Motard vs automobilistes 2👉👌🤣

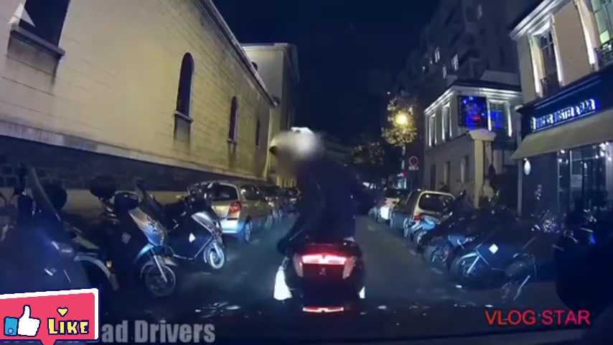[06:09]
Oh, qu'est-ce que tu fais, hein? Pourquoi tu touches ma bagnole comme ça, oh? Viens! Pourquoi tu tapes la voiture?
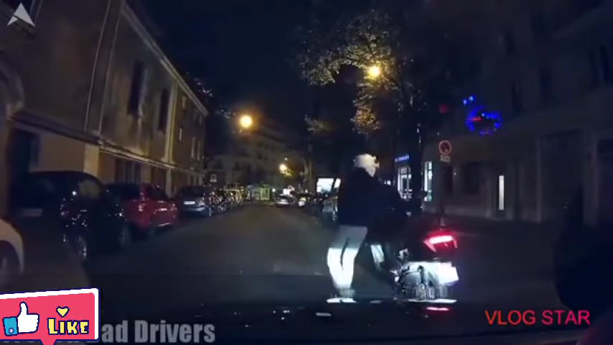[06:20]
Ah mais c'est pas possible!
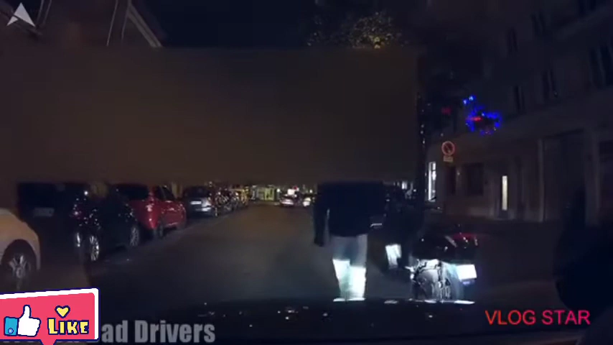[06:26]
Non!
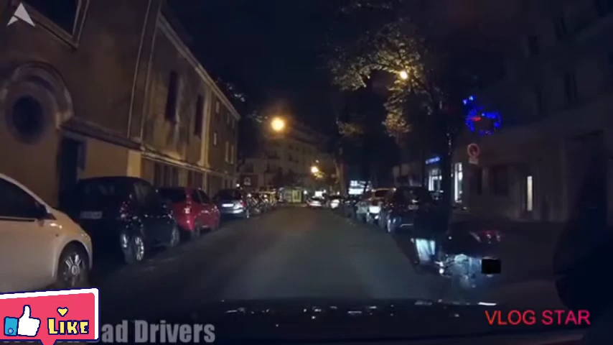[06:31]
Non! Oh! Putain mais il est ouf lui! Il est ouf le mec! Oh là là! Il y a des gens, ils sont complètement fous!